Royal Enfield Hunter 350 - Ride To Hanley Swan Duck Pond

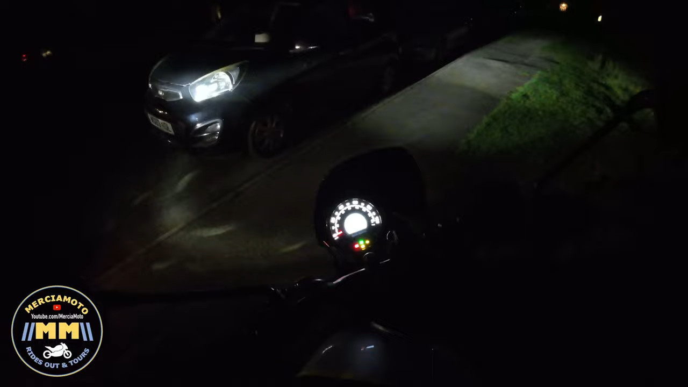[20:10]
But you remember, hunters are guided by God, so you don't need that much light with them. That's almost poetic, isn't it? Yeah. Not when God's eye is spotlight on you. Hunters. That's what they call God's eye is spotlight. Hunter God, guided by God. Hunters guided by God. Because, see, you know, if God had made a motorbike, it would be a hunter. Gunther. I'll pull out. You're going. You carry on, Dave. Make sure you're all right. You're clear.
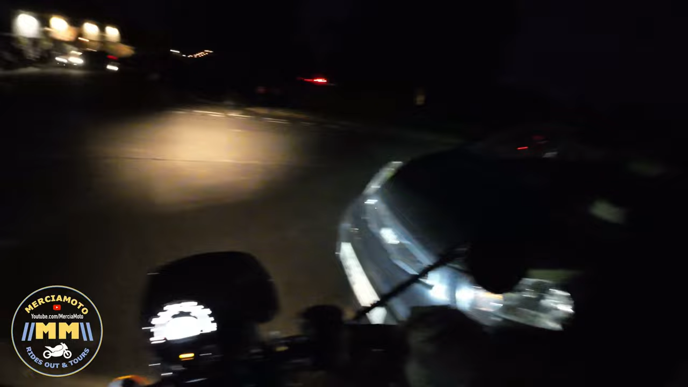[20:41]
Go on. Down the gutter. You're clear, mate. Plenty of room. Gunther the Hunter. Okay. Here we go.